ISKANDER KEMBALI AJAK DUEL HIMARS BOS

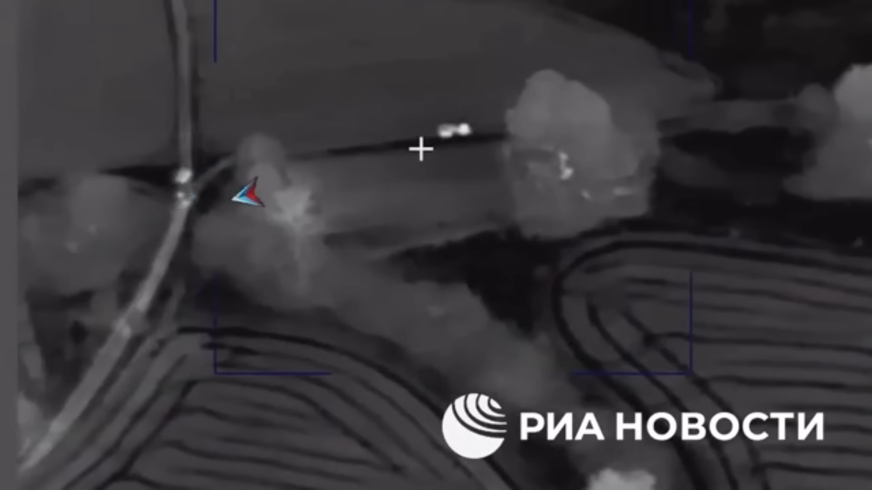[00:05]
kembali di obral dan kali ini dikatakan targetnya merupakan kendaraan peluncur roket HIMARS.
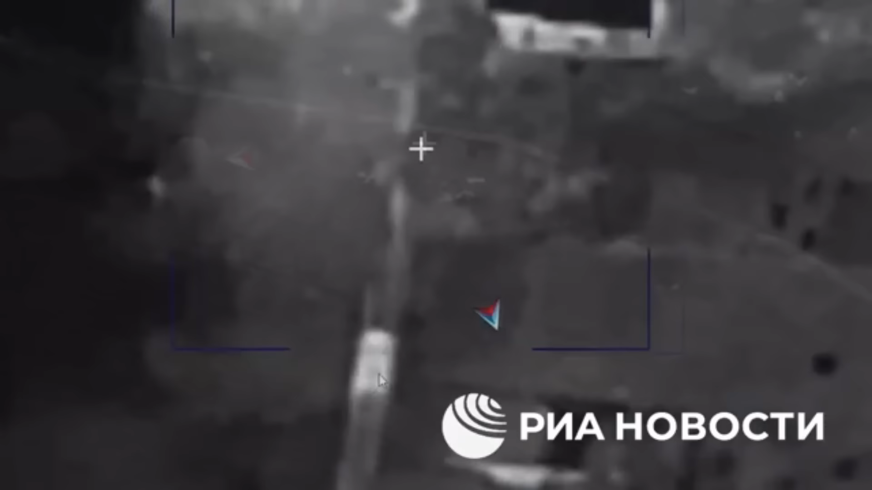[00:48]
Terpantau oleh drone intai Rusia, koordinat pun diberikan kepada operator rudal Iskander.
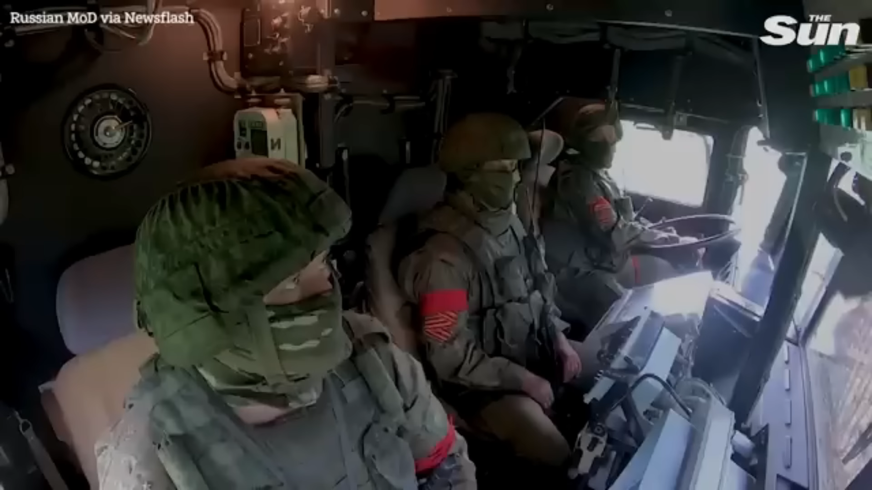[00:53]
Setelah semua unit dan para personil berkumpul di bangunan kecil tersebut, barulah, dar, tiba-tiba saja sebuah rudal Iskander menyambar gudang ini. Namun jika kita mau melambatkan video detik-detik jatuhnya rudal Iskander, ya tampaknya Iskander kali ini agak meleot ke samping kanan.
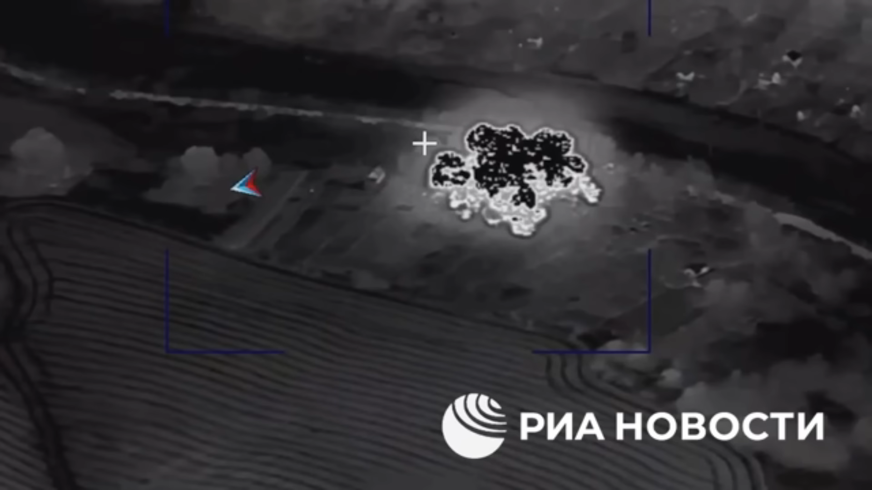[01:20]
Jadi agak-agak ke sebelah kanan sedikit gudang tersebut. Namun dengan radius fragmentasi yang belasan atau mungkin puluhan meter daya rusaknya, ya ini sudah pasti efek ledakan kuat akan tetap menyapu gudang tersebut.